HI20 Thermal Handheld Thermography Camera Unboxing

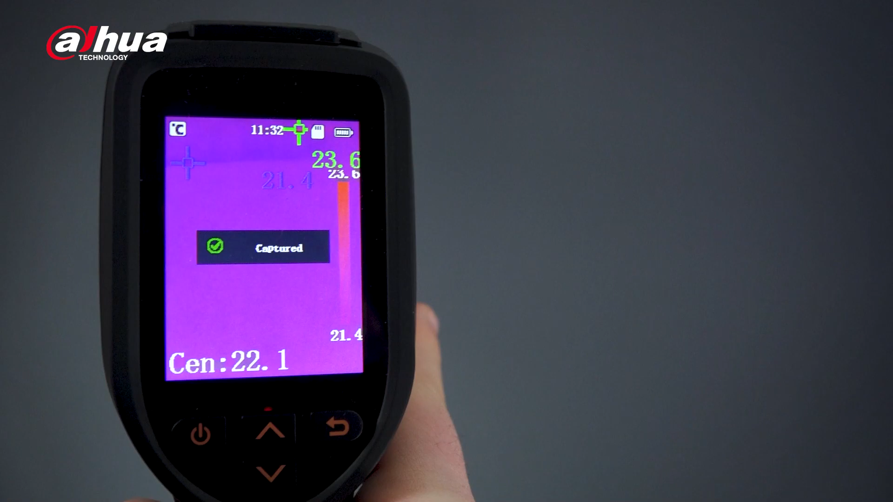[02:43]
On screen: scale top 23.6°C, scale bottom 21.4°C
Pull twice to capture an image or pull three times to record. Let's look at some highlights the HI20 has to offer.
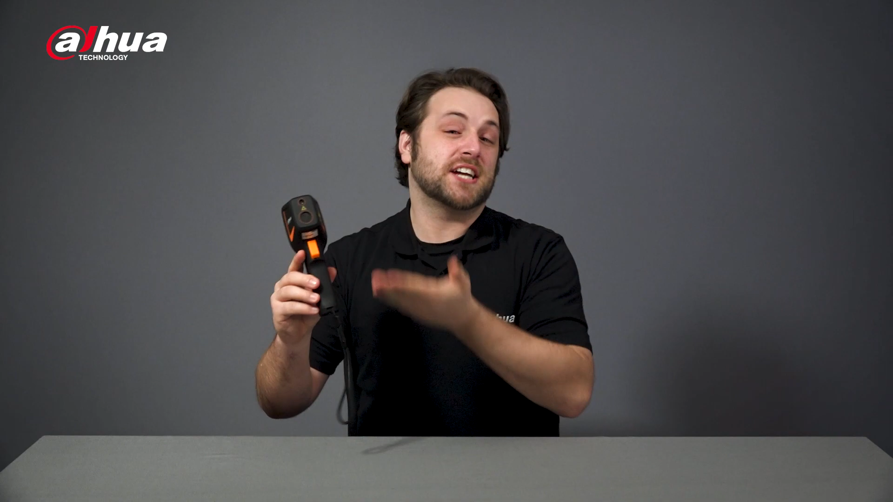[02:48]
The HI20 handheld thermography camera boasts a resolution of 256 by 192,
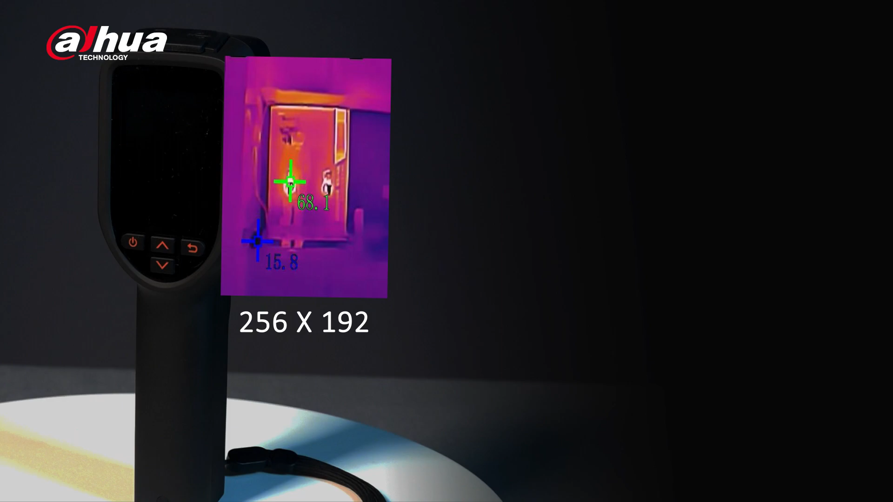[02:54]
providing a crisper,
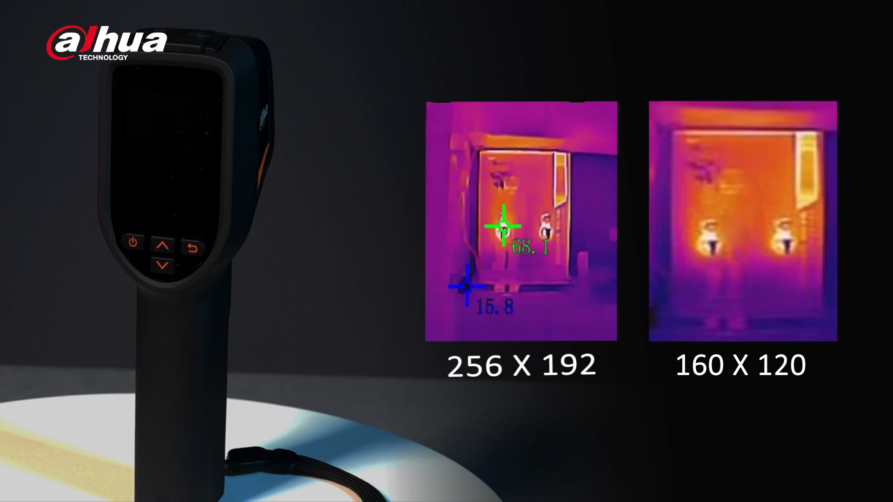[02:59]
clearer image to help diagnose potential problems efficiently and effectively. As I mentioned earlier, the HI20 offers a multi-functional trigger that allows you to take screenshots and record videos. These images and videos can be easily connected to a PC,
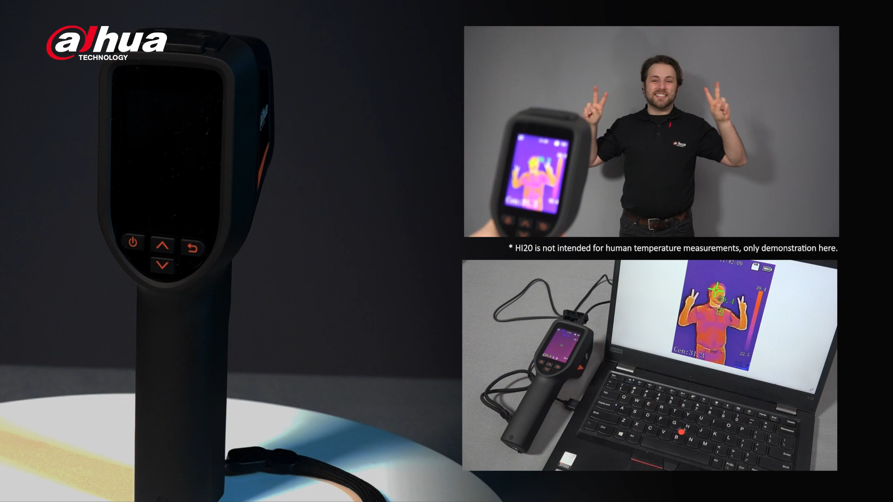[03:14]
which allows you to easily manage the folders and save and share images. Also, it provides a larger medium to troubleshoot faults instead of staring at a smaller screen.
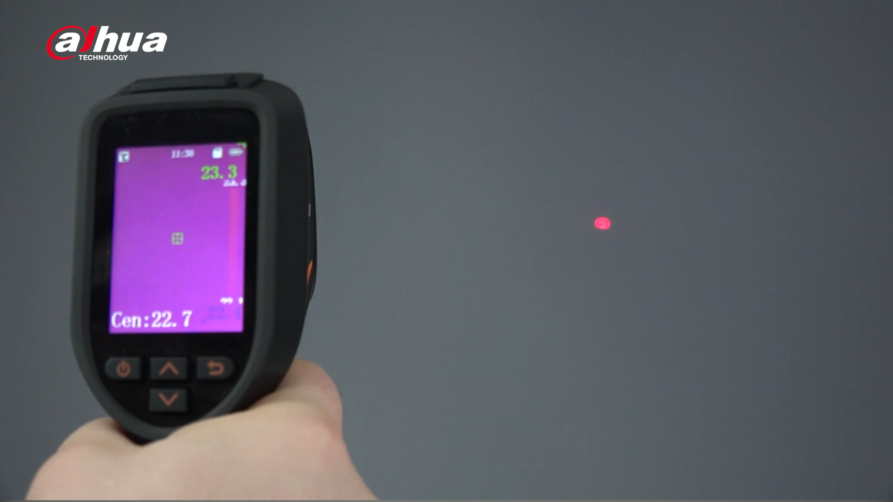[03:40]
Finally, with the laser pointer, you can quickly pinpoint an exact area to avoid temperature reading deviation to increase accuracy and save time. But wait, there's more.